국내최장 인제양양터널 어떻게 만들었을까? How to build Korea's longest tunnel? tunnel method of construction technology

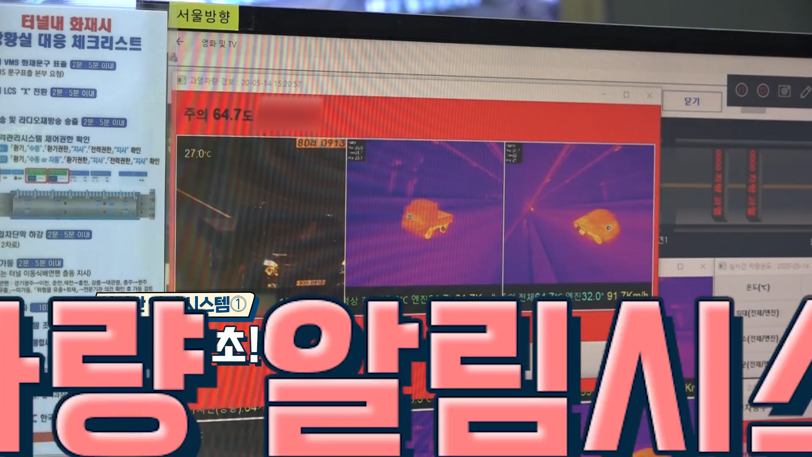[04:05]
차량 알림 시스템도 도입됐다 이는 열화상 카메라로 차량 온도를 측정